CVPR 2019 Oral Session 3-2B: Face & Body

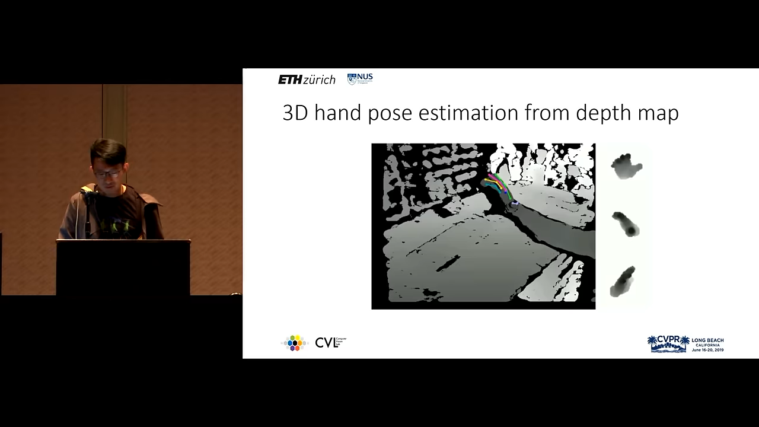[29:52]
which is estimate the 3D coordinates of hand joints from single depth map.
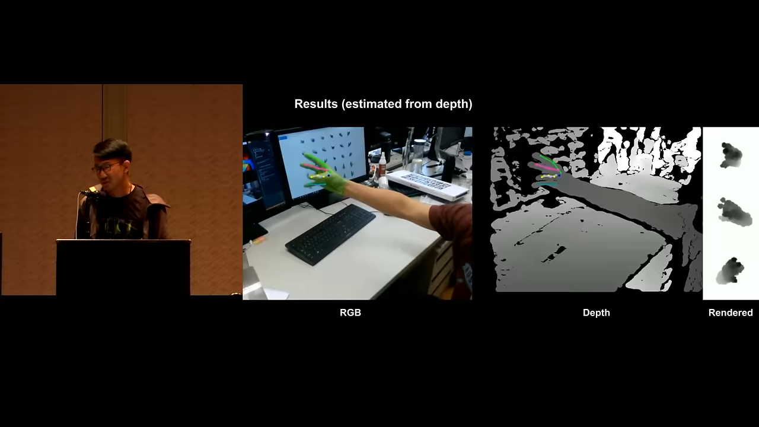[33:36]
The left most, the rightmost columns are the reconstructed sphere models.